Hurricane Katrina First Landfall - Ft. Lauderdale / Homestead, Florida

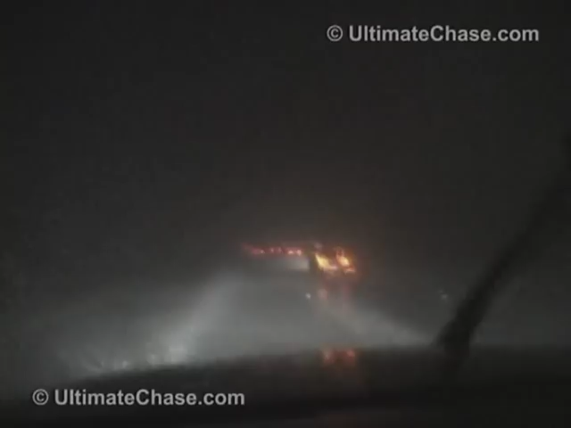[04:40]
That lightning, this is insane. This is so insane, this southern eyewall. They just recorded a gust of 92 just right on this exit that just went by. So there's some really heavy gusts in here.